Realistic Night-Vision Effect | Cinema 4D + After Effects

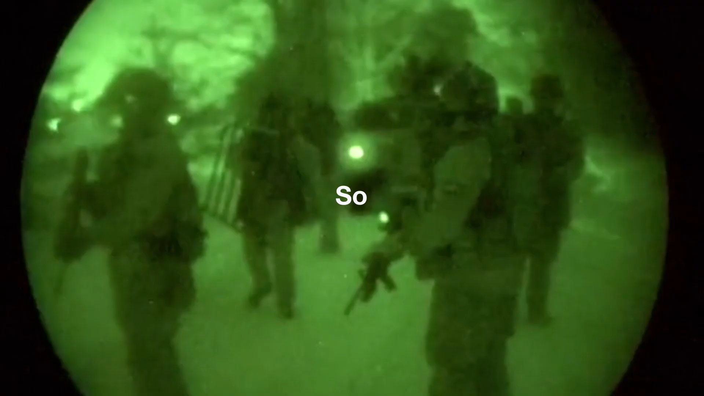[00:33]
So how do night vision goggles actually work?
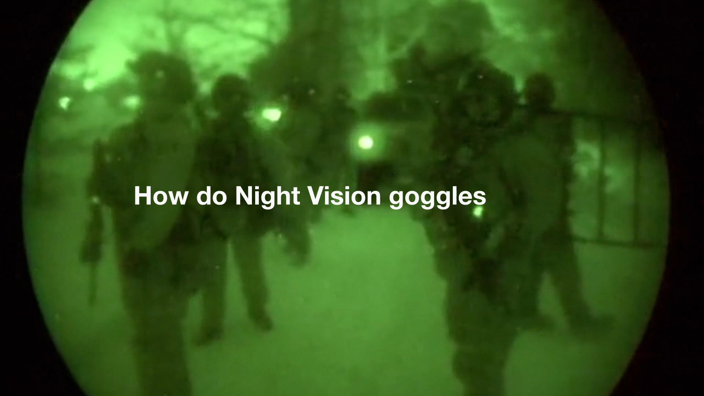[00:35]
Night vision goggles are what you would call optoelectronic devices. What they do is they are basically image intensifiers.
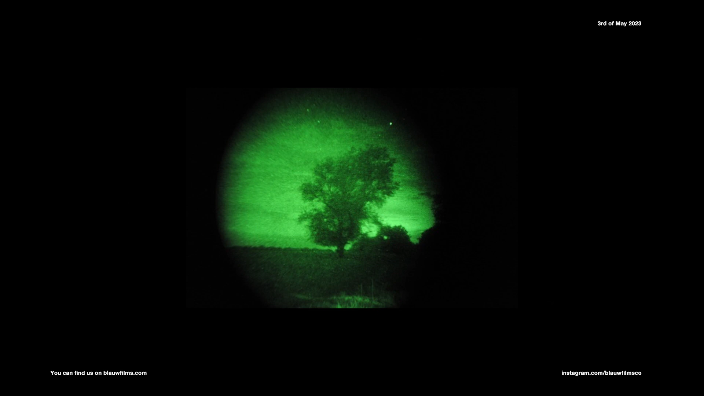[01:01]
converts near infrared light into visible light which can then seen by the user through the goggles.
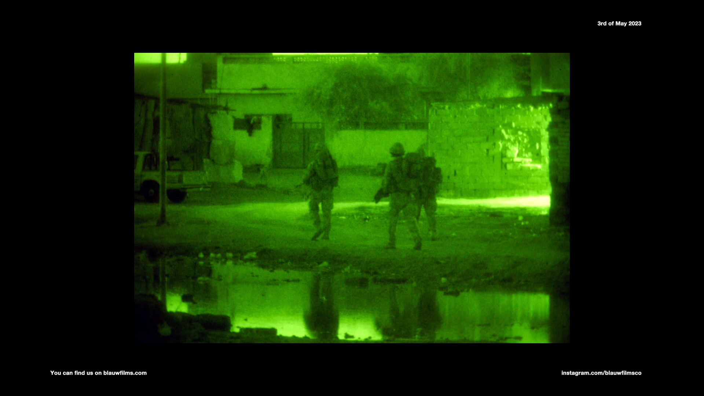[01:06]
Now you might be asking why is night vision actually green? Nowadays there are a variety of modern night vision systems
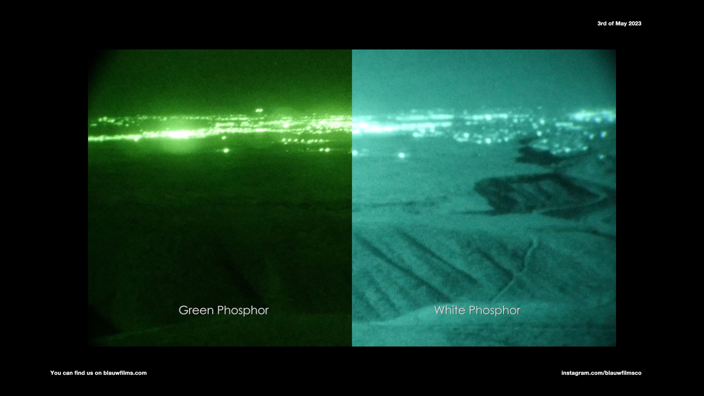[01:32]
There's also a functional reason for being green as similar to the early computer screens green was considered to be the easiest color to look at for prolonged periods of time when you're sitting in the dark.